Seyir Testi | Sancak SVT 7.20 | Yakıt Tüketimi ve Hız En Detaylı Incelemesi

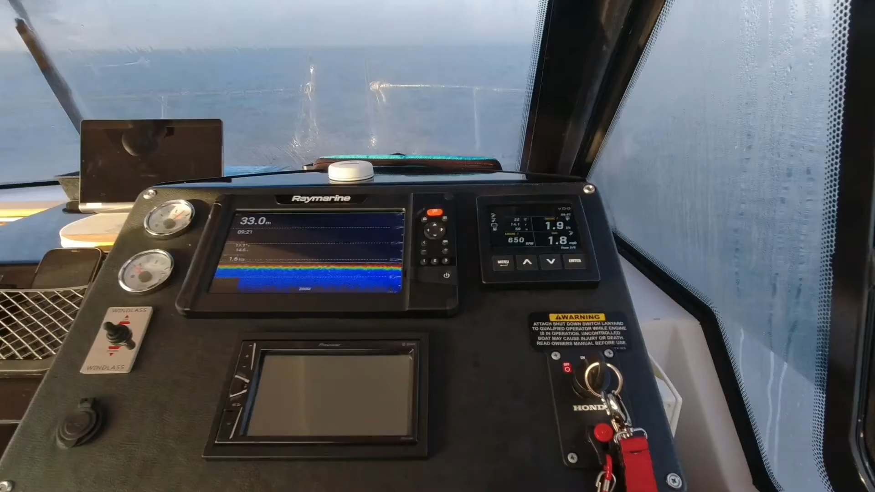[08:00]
Evet, şu an 2000 devirdeyim arkadaşlar.
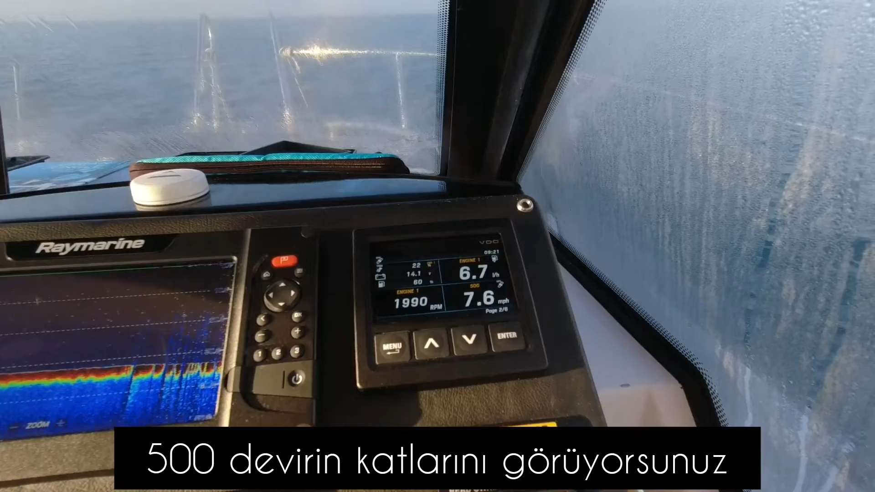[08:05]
Yakıt tüketimiz 6,7 litre. Hızımız ise 7,5 mil.
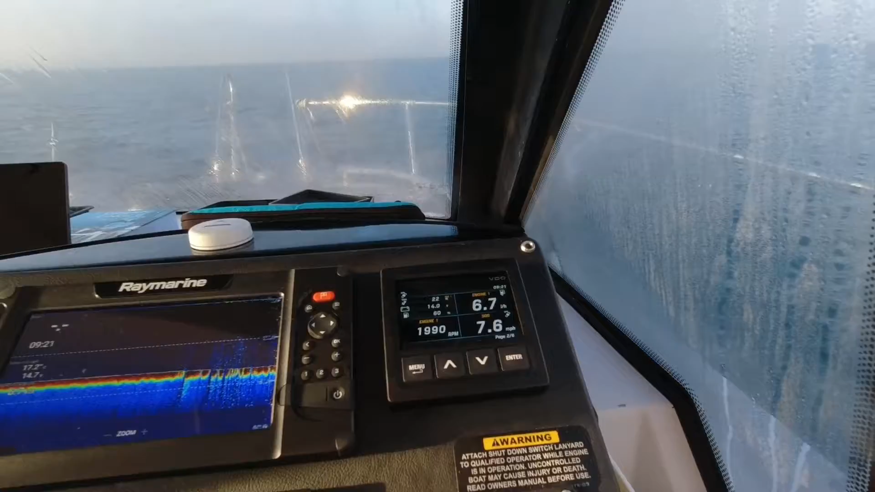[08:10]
Evet, şimdi hızı arttırıyorum. 2500 devire çıkacağım. Şu an 2500 devirdeyim arkadaşlar.
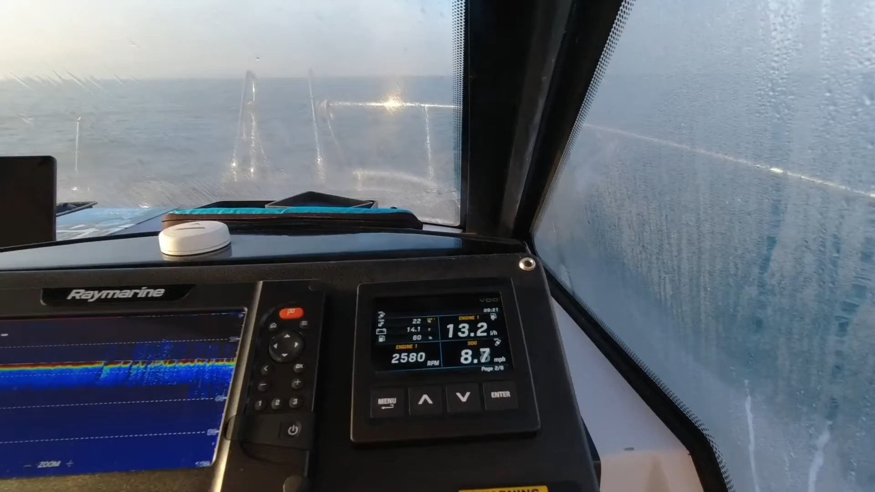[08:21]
13 litre yakıt tüketimi, 9 mil hızımız var. Hem yandan da etrafla kolaçan edeyim. Hız yapacağım çünkü. Evet.
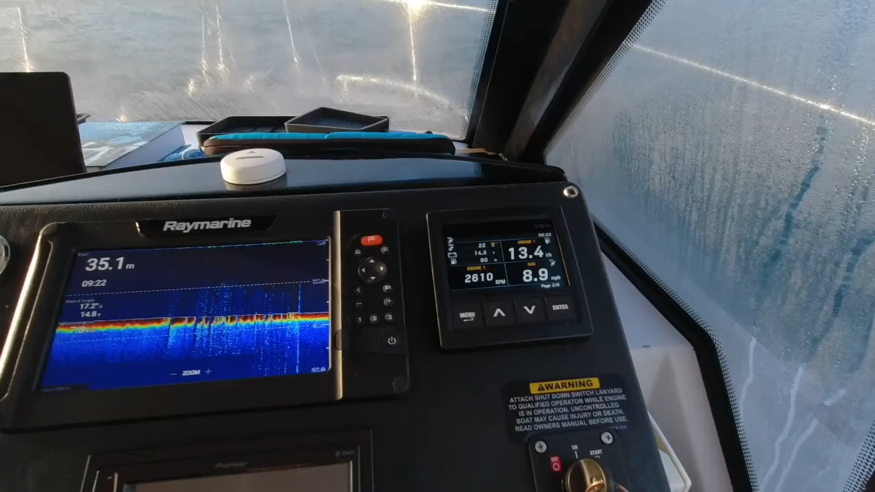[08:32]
On screen: depth 35.1 m
Şimdi hızımızı 3000 devire çıkartıyorum.
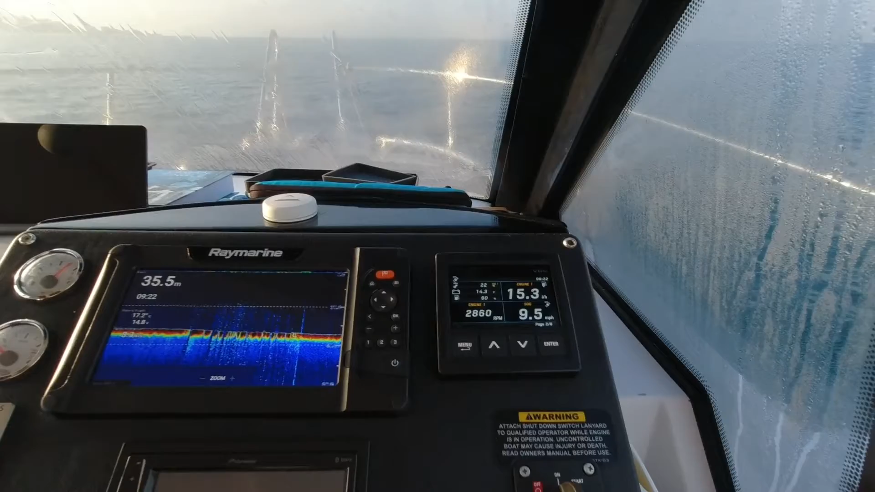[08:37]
On screen: depth 35.5 m
Şu an 3000 devirdeyiz.
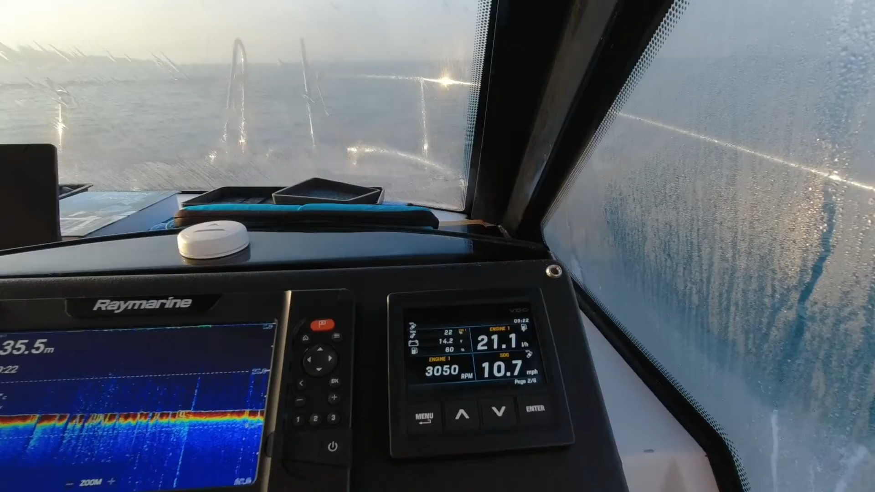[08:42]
10 mil 21 litre. 3500 arkadaşlar. 12, 13 mil 34 litre. Devam ediyorum. 4000 devir arkadaşlar. 42 litre. 17 mil. Devam ediyorum.
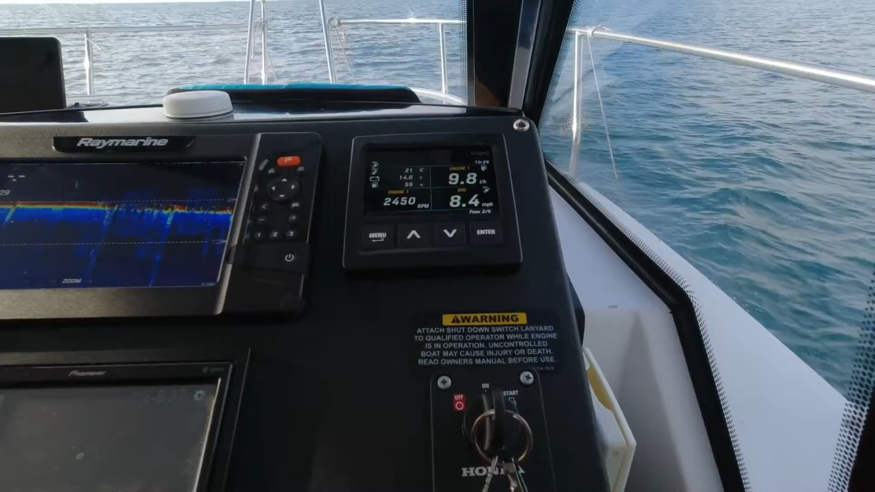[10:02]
geldi. Motor devrimiz 2750. Hızımız 10.000. 16 litre. Bir yandan trim de ayarını yapıyoruz arkadaşlar. Şimdi 3250'ye kadar çıkalım. Evet, 3250. 24 litre tüketim.